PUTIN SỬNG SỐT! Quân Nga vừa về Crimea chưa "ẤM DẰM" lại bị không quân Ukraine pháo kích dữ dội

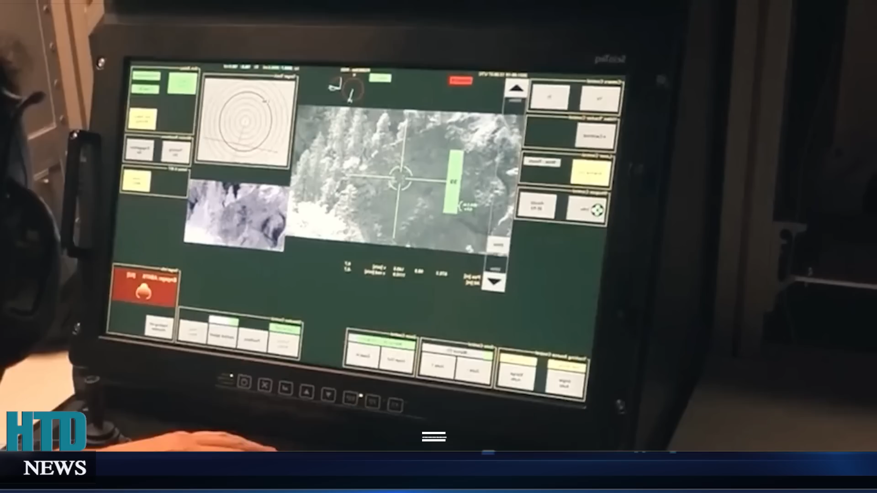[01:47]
Skynest là hệ thống phòng không tầm ngắn cho tập đoàn GrandMetal phát triển và chế tạo Ấn dụng thiết kế
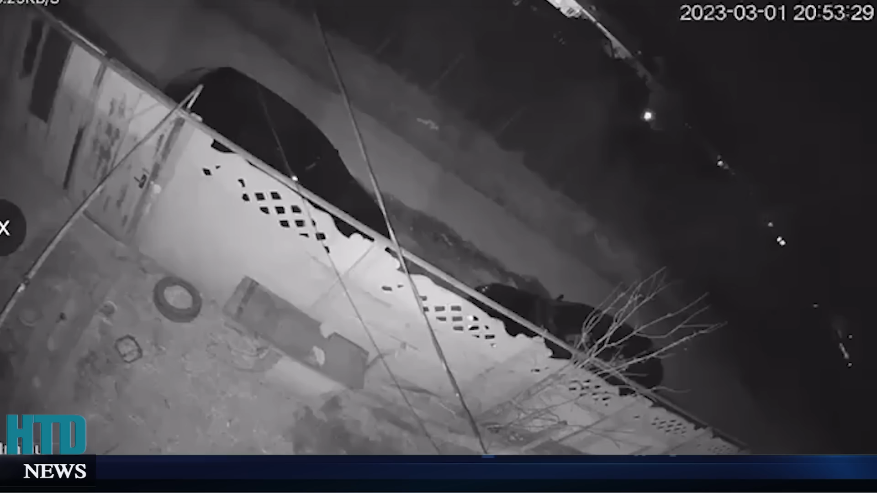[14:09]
bán đảo cách xa nhất vùng lãnh thủ do lực lượng vũ trang Ukraine kiểm soát Tờ Dialog lưu ý ở Pachisaray một vụ nổ mạnh gần đơn vị quân đội trên phố Sivaropolskaya Có lẽ, các cơ sở quân sự của Liên bang Nga trên bán đảo đã bị máy bay không người lái tấn công ồ ạt